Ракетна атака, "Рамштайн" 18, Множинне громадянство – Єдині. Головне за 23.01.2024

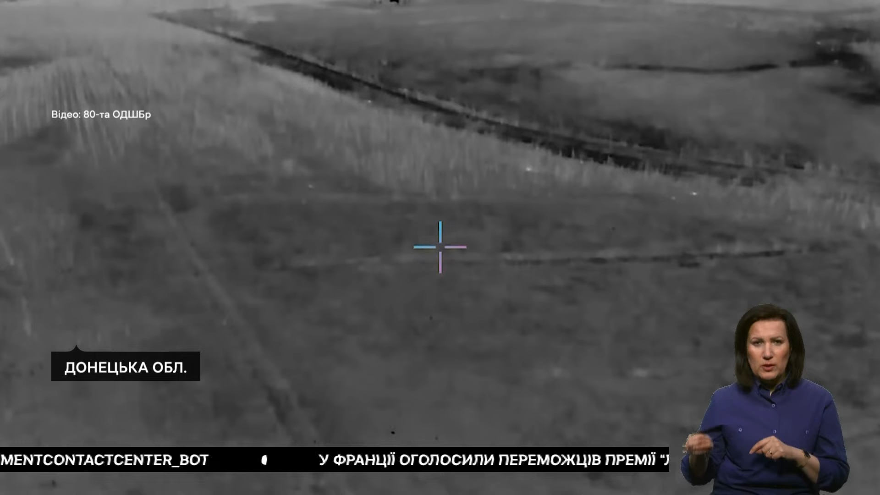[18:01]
І якби вирятували вже не одне життя, благодаря цьому, не одне знищили. Юра, бачиш, що він прилітає? Уже біля бліндажа світиться. Рутбак, злітай!
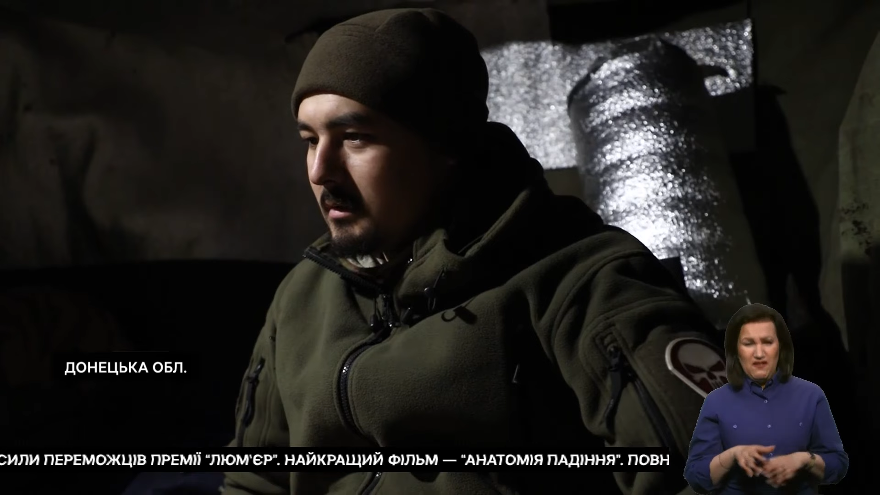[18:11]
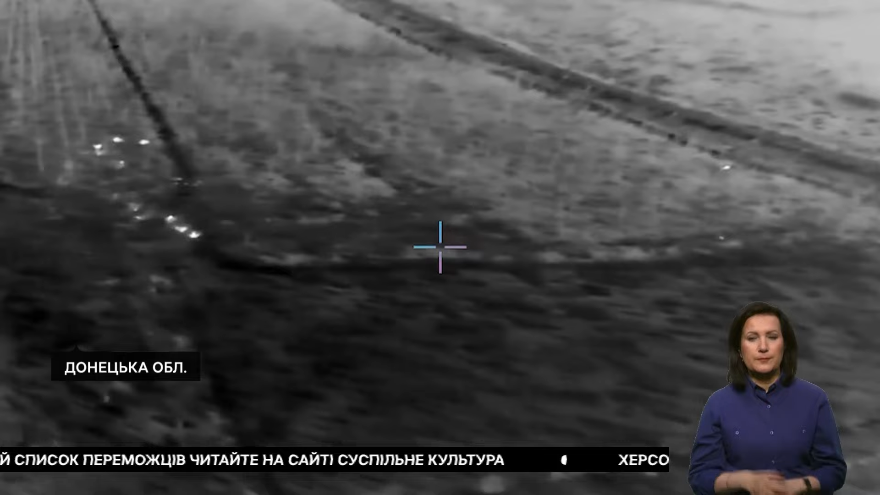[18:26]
Почався обстріл іншої позиції групи операторів. Через це Олександр напцев до китайць, де запускати свій дрон.
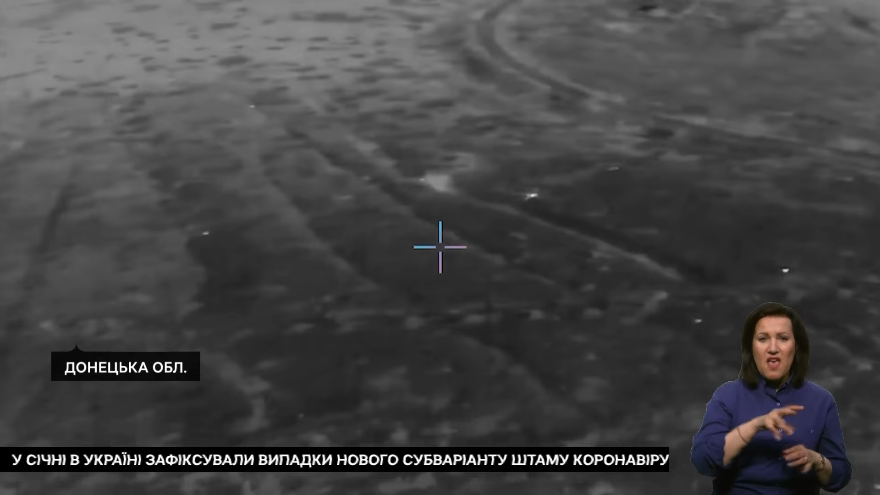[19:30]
Кожну посадку, кожну тропинку. Це теж дає змогу орієнтуватися швидко в нічний час.
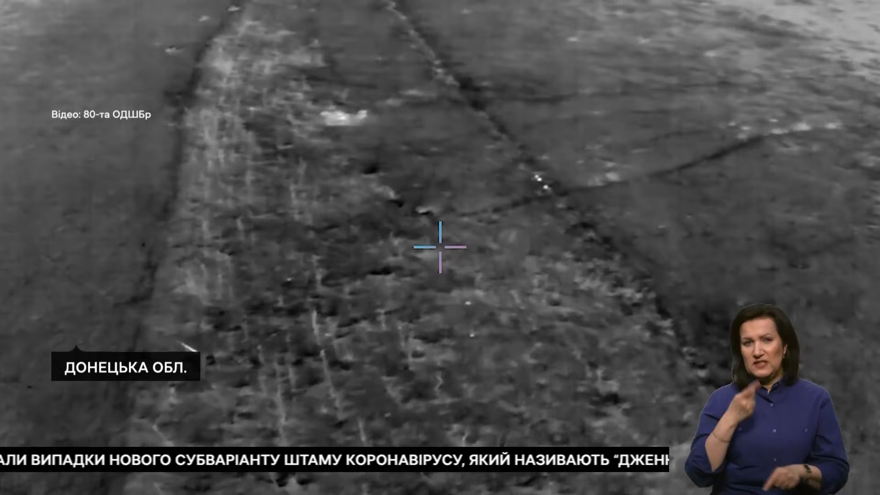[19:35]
Через певний час бійці збираються і покидають позиції.